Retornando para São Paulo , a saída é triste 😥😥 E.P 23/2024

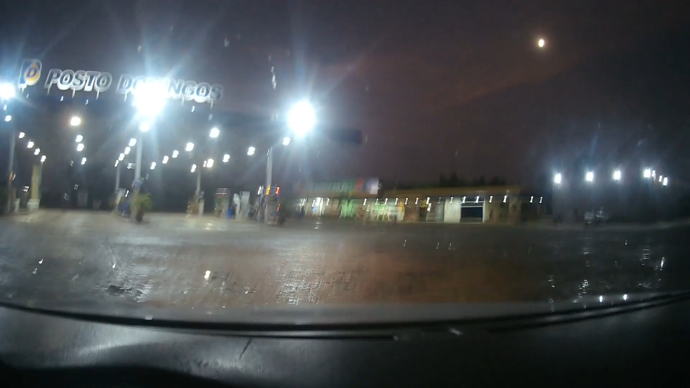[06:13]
Passou da divisa, galera Já está na hora de Abastecer